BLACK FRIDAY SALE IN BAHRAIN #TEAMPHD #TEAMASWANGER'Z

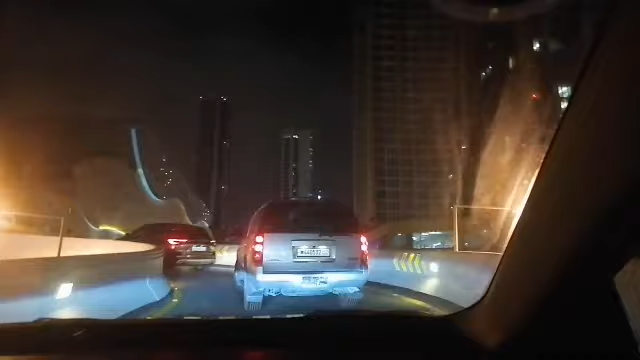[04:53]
Level 4. So marami pa rin ano, puno pa rin yung parking. Ayun guys. So yan. pwede tayong mag-park sa rooftop kung gusto mo.